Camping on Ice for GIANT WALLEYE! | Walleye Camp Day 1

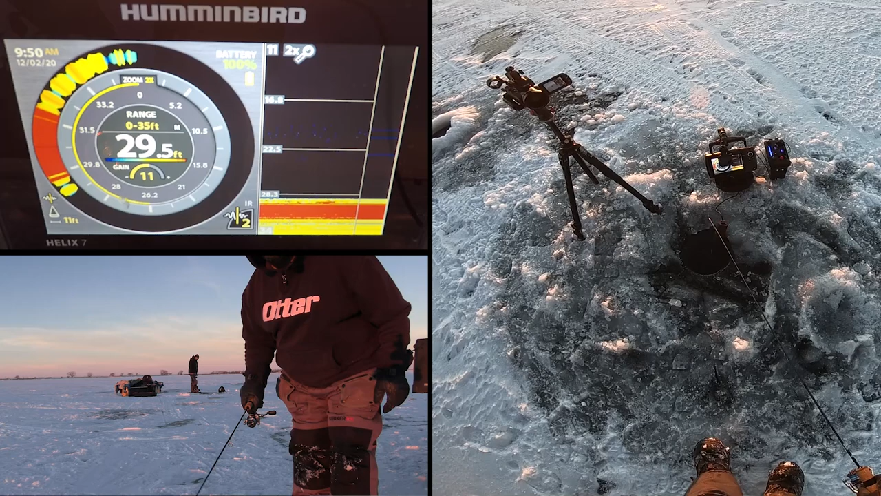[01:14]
On screen: depth 29.5 ft
It's down on the rocks, I'm just gonna tap it on the bottom. Pull it up now, I saw a mark there. It flashed in totally. Here it comes, rising. Oh, got him, big. Yeah, good fish. Big, good head shakes. Oh, this rod is so cool. I'm using the 50 inch rod from Frostbite.
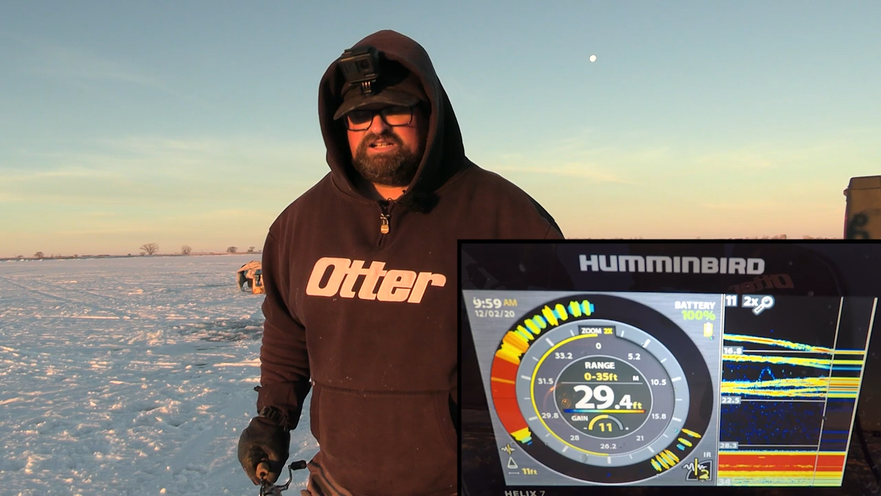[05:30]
On screen: depth 29.4 ft
But if you're not taking care of the resource first, you're doing it for the wrong reason. And I'm going to get a little bit pitchy about this in the start of this video, and I'm going to drop the subject from there. Think about the resource first, please. Well, it's only been about 20 minutes since I caught that fish. Haven't marked another fish.
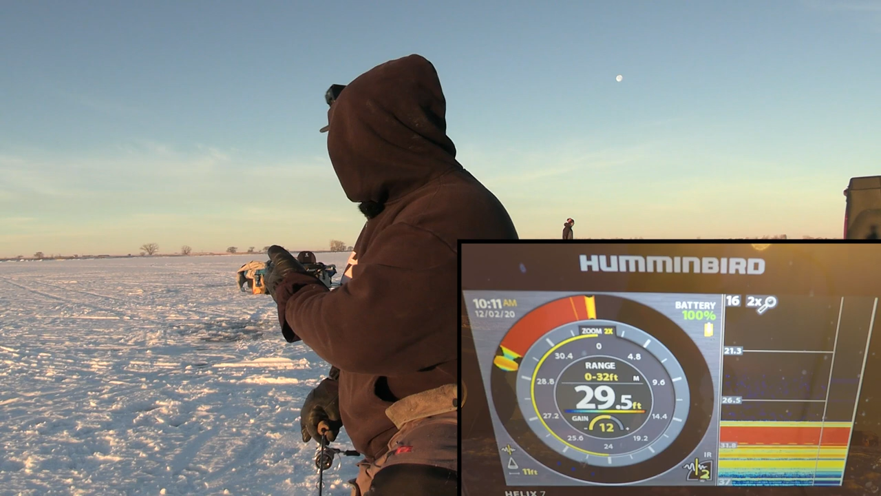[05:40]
On screen: depth 29.5 ft
Adam has one mark come in, but wasn't very big. He's going to drill some holes out there. I'm going to maybe drill some holes out this way a little bit. It's always good to just kind of move around a little bit, bounce around until you kind of find where you want to be.
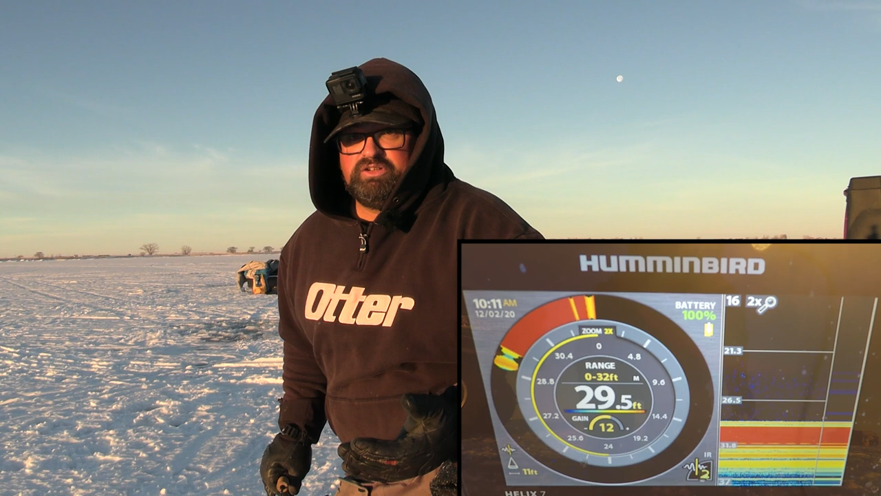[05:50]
On screen: depth 29.5 ft
This spot that I'm fishing now, I've had a lot of years experience with and caught some big fish here in the past. So that's kind of why I started here. And obviously it's good. So part of me wants to move, part of me wants to stay. Got some Ciscos moving through here. Got marks coming through, but not a lot.
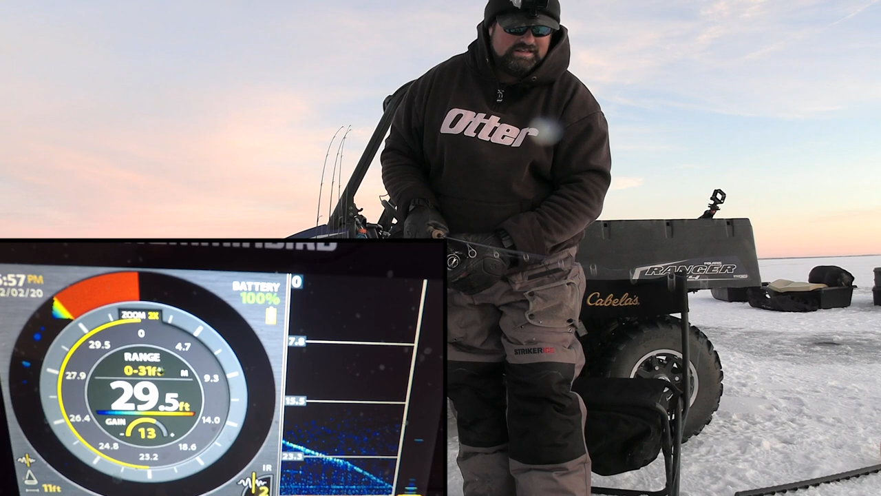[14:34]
On screen: depth 29.5 ft
Oh, there we go, here we go, here we go. Come on, come on. It's on the bottom, so I can pull him up.
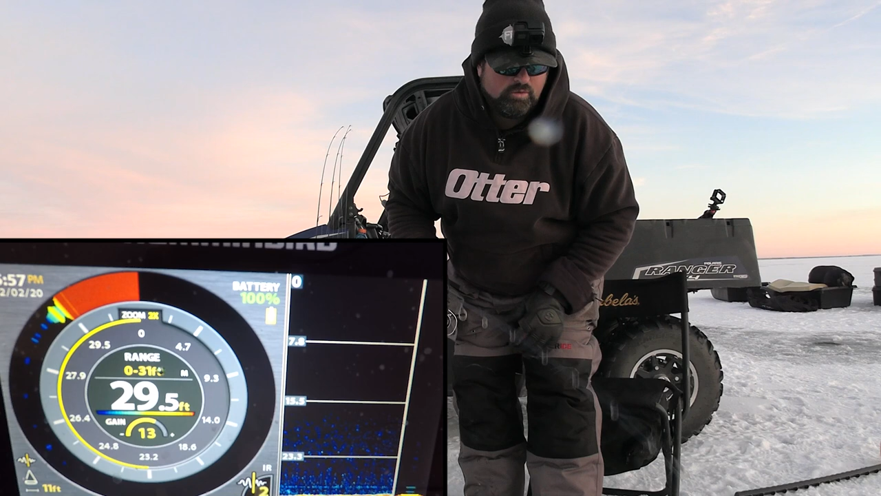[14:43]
On screen: depth 29.5 ft
Oh yeah, come on, come on. Come on, buddy, here he goes, come on, come on. Oh, come on.
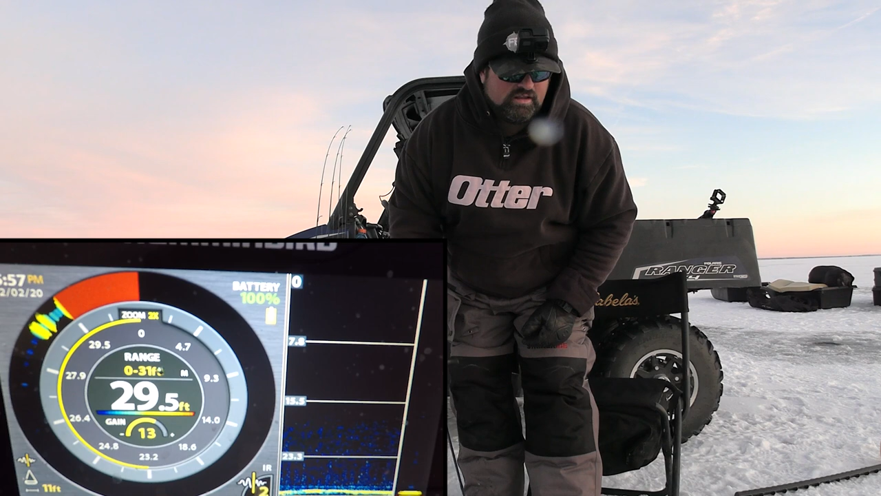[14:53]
On screen: depth 29.5 ft
Come on. Come on. Fire down to the sand. Yeah, come on. Come on. Oh, eat it out of the sand. I dare you. Come on. Okay, eat it up high then. Nope, back down.
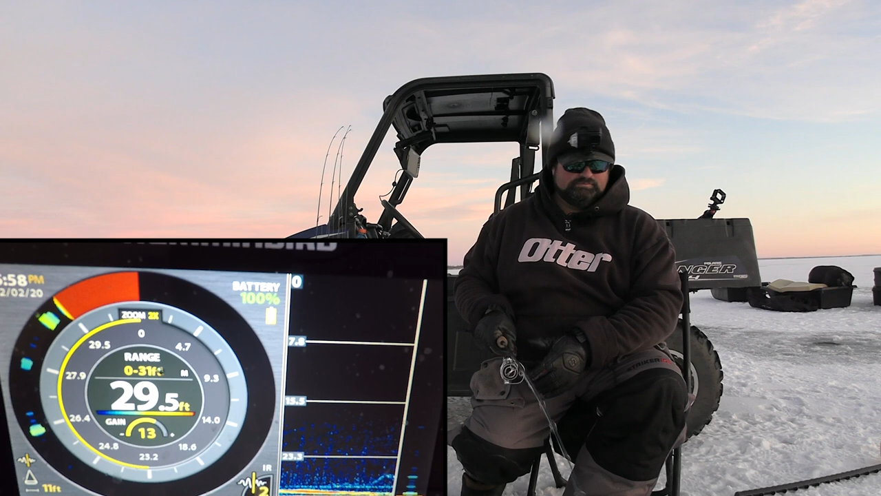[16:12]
On screen: depth 29.5 ft
Oh, here he comes. Come on. Come on. Come on. Come on. Oh, I got him to charge it all the way to 18 feet. Like, he was super aggressive with that. Go right past him, right down to the sand again. It's a good mark.